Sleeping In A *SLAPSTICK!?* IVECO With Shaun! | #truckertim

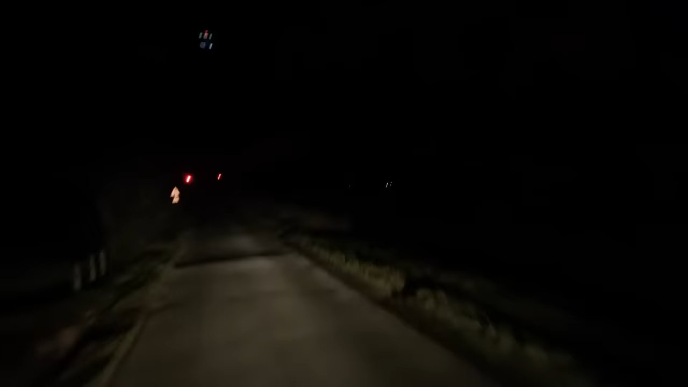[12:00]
Yeah. Okay. Ooh, bump stops. Bump stops. Yeah, look, right. Don't stop. These lights go green. Yeah, yeah, you see. See, look at that. Up the hill. Oh, it gets narrow here. Far away. Oh. I've been over this, I think, once. I've got my Red Bull on already. Tim, it's only half past 11. And you're on it already?